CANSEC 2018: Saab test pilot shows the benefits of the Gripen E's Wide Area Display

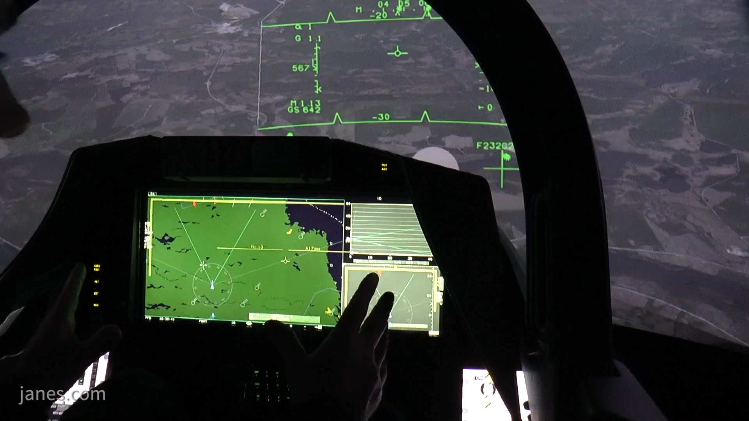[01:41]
So now we got a layout where the sensor picture down to the left we have done one expanded area up here.